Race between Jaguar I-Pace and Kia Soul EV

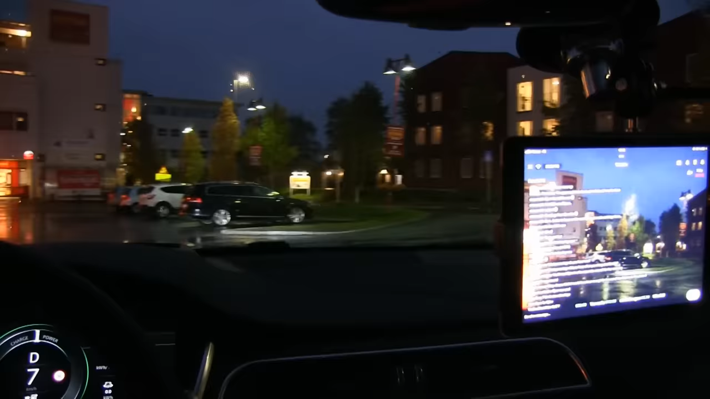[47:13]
Oh yeah, we're just cruising along now. 7:30 at night, playing the music.
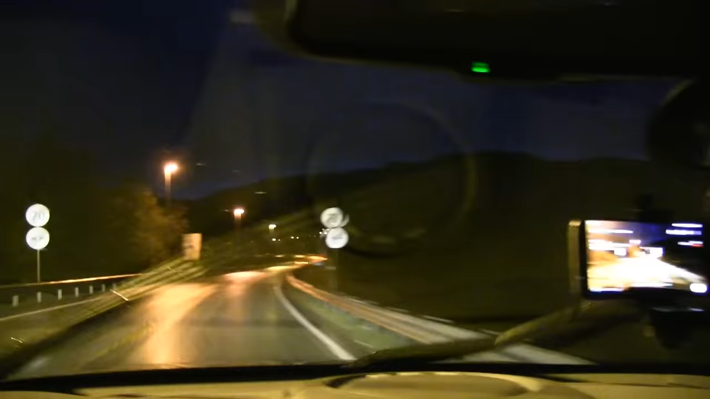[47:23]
Yeah, nice ride with the Kia Soul. And here you see the lights. The low beam is somewhat dim, but then the full beam is nice and powerful. Yeah, I like the full beam here. It's just halogen, but it's bright. Yeah, so of course, I guess LED or the xenon lights would be more expensive, but this also works. Oh yeah, see, and nowadays it's very dark outside.
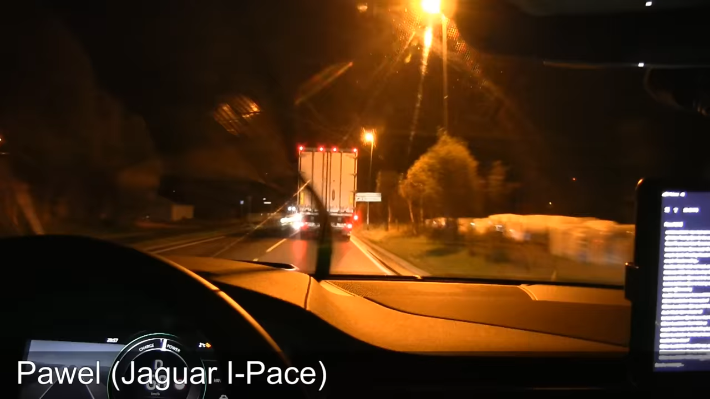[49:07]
I just passed and drove past Kvikne charger,
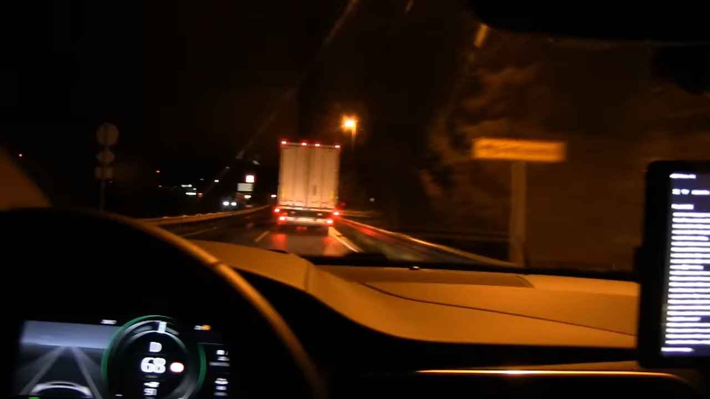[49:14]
and I'm heading for Aldal. Oh yeah. I'm drafting behind this milkman, you know. He's driving in good speed, so it fits my plan.
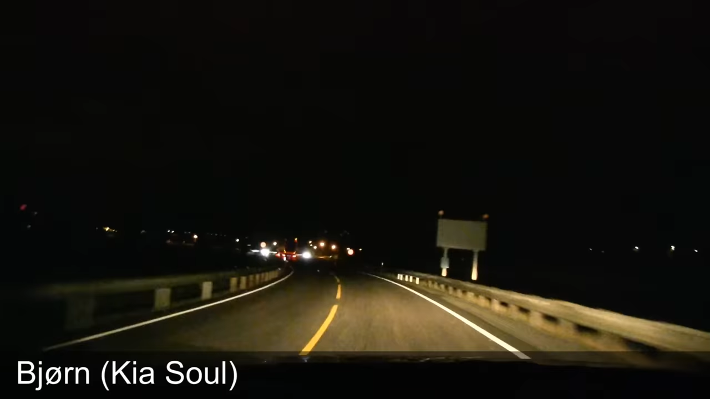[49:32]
All right, this is the exit to Tynset. Yes, we're getting close to Aldal, and how are we looking energy-wise? 31% left.
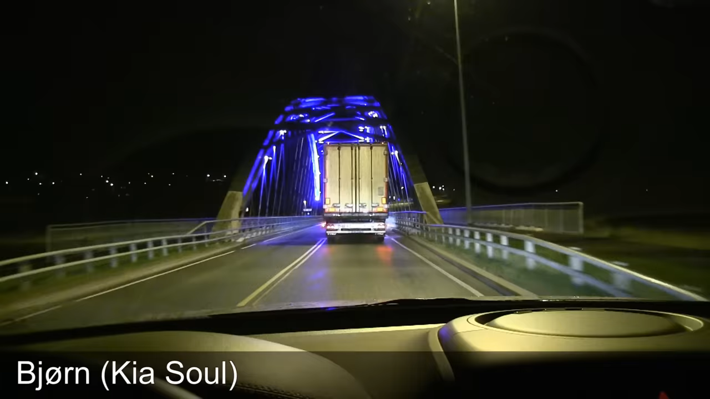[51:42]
We are now in Alvedon. Yes, this is the iconic bridge. I think it can change color. Yeah, it's just an LED matrix.
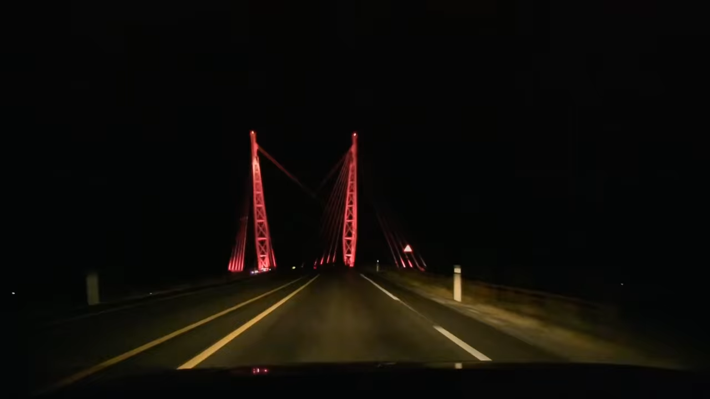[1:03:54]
This is the pink bridge today. Okay, finally we hit the motorway. And now we can hammer it full speed.
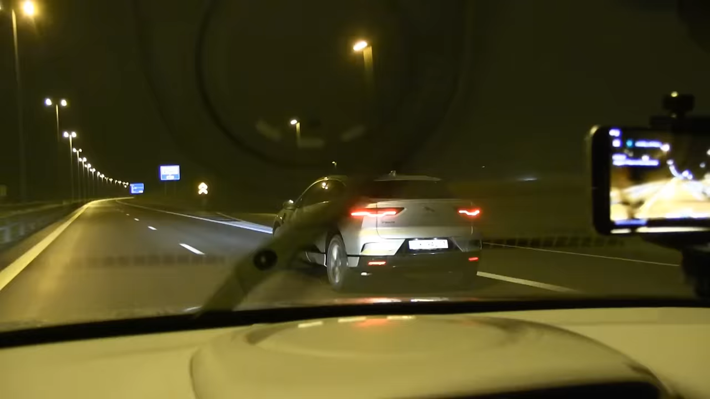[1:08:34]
This is why he forgot to close the charge port, and now the already bad aerodynamic just gotten a little bit worse.